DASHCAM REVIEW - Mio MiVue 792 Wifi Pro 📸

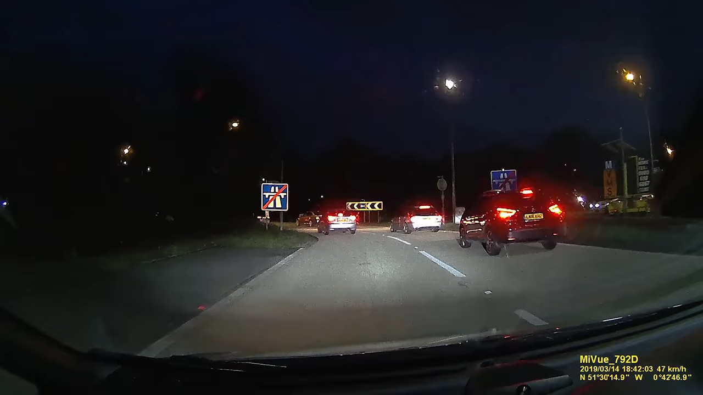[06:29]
But that said, the low light performance is still really quite good, which is surprising considering the shutter speed is halved at this frame rate.
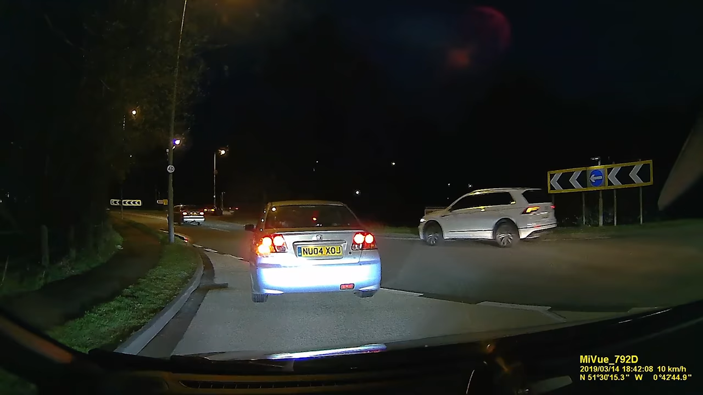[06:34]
Now, when it comes to using the Wi-Fi to view and download your footage, it's really quite easy to hook your phone up to the camera.